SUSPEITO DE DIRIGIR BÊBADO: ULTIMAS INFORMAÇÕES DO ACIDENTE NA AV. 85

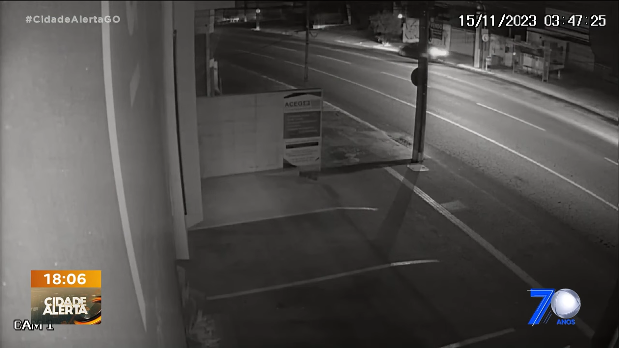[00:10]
Já me dá imagens, olha só, são imagens exclusivas! Meu Deus! Imagens exclusivas que você só confere aqui na tela do Cidade Alerta ao vivo.
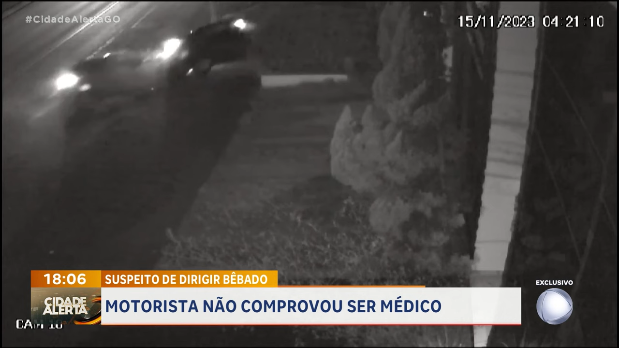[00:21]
Lembra desse acidente, um capotamento na Avenida 85? Este homem, que seria o responsável pelo acidente, no depoimento ele disse que seria médico.